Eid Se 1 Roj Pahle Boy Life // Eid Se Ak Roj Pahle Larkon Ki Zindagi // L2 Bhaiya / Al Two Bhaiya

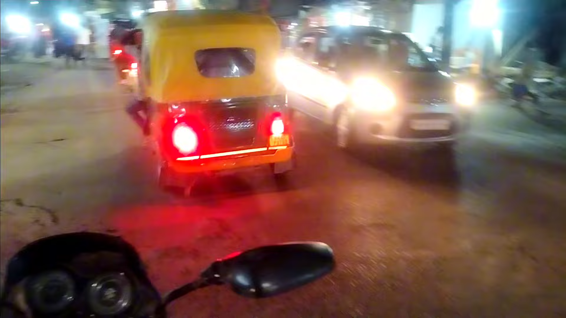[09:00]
देखिए गाइस कैसे कुपातर के तरह गाड़ी चला रहा है, यही सब मरता है जा करके, क्या कीजिएगा गाइस। चलिए खैर हम सबों को